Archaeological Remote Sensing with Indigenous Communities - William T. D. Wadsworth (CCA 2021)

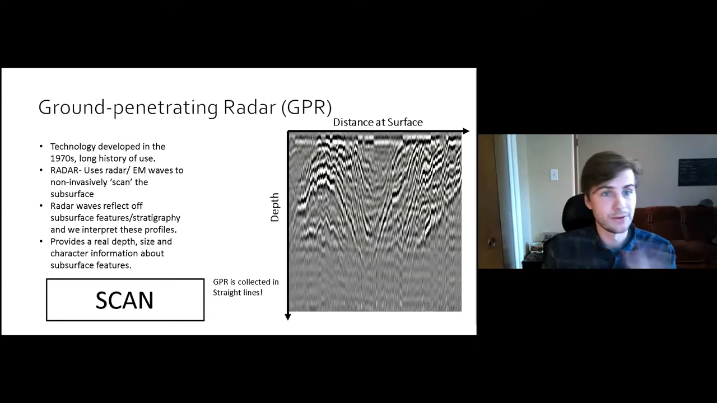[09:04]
And you can actually also then put them into, you can also collect GPR into grid. So you do all those straight lines, and in grid format you can get a 3D cube, but we'll get back to that. Experts then make sense of these profiles and come up with a particular interpretation. As you can see here, there's a large dipping feature, or channel, visible in this data.
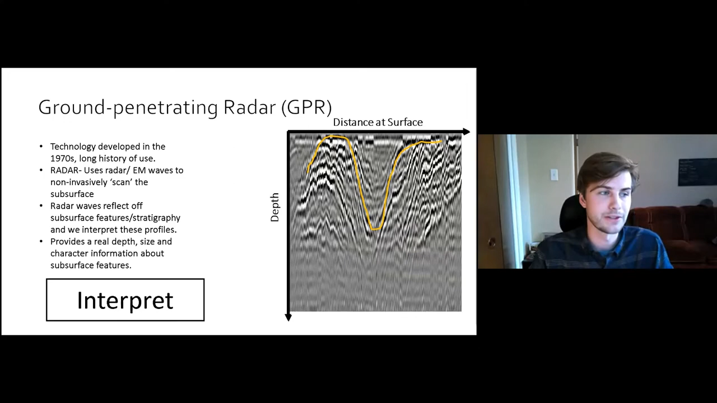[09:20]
Following the interpretation of these profiles, we can then add different processing filters to reduce noise, bring out contrast.
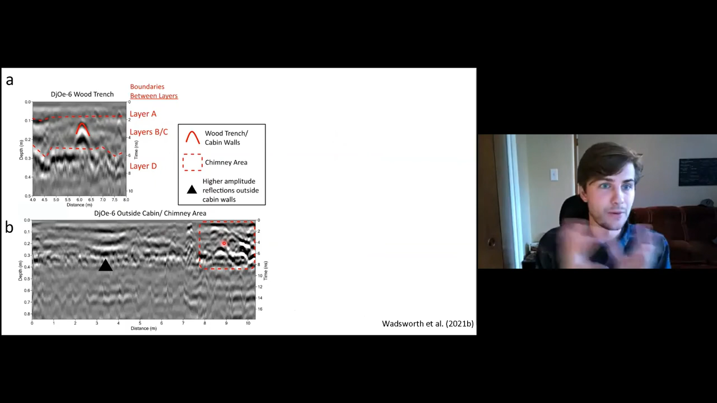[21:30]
And so I initially we, I interpreted this as this might be where the chimney was, which was both, both these features were also visible in the magnetic radiometry data. And what's really cool is then we sunk two 50 by 50 centimeter excavation units to test this.